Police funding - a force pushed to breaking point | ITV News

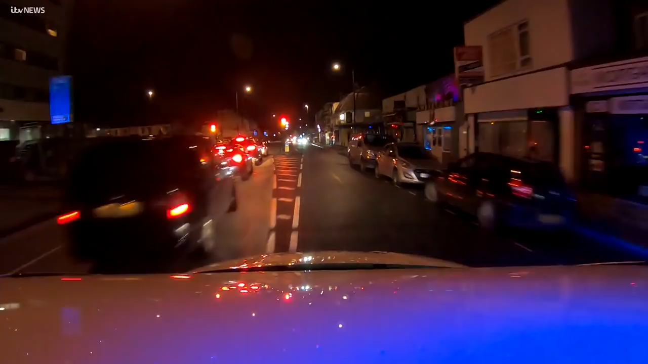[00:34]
I'll be with the chief constable live in a police car to find out whether he believes the public is protected.
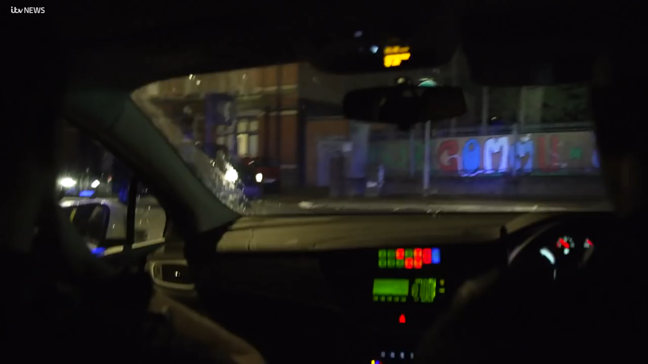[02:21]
He's got a male who's got a stab wound to his knee and thigh. 6pm Saturday night and the emergencies have already begun.
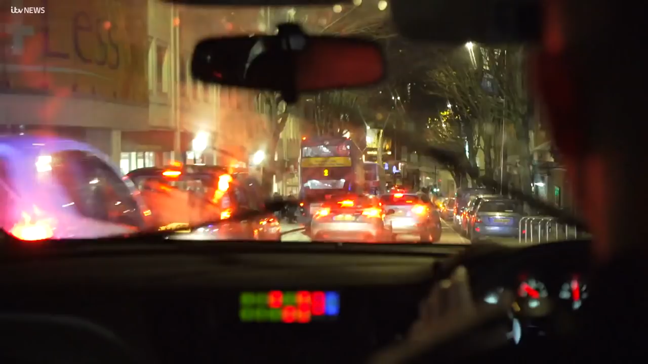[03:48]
And minutes after the first knife attack comes reports of another incident involving a blade.